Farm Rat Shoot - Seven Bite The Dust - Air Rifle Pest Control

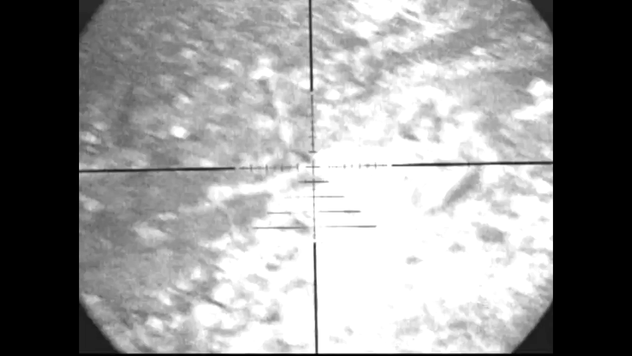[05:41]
Nice quick tumble down the hill there. That hill's probably about eight feet up. So it took quite a tumble. Falls on a heap at the bottom.
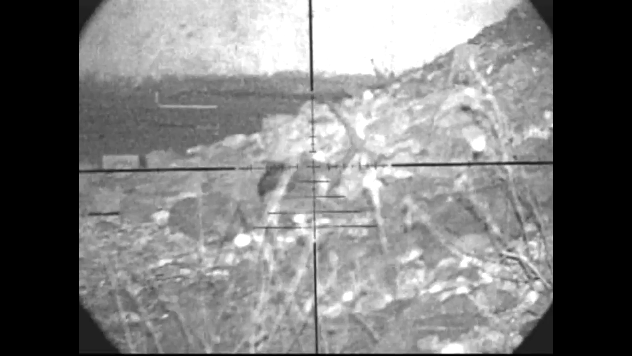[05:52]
Helicopter tail shows that that was a nice hard hitting headshot. That was the last shot of the evening.
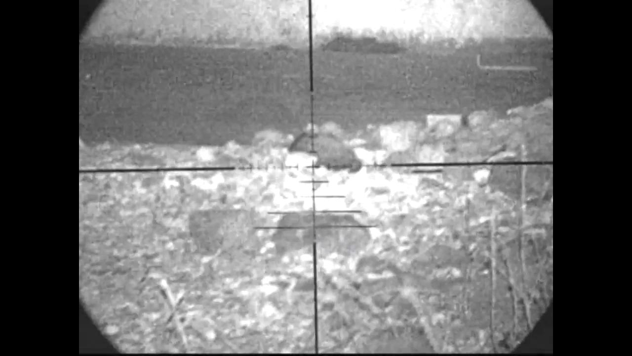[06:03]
I shot seven in all. Managed to recover five of those. There's two of them are in amongst the rock face. Down the bottom of the yard.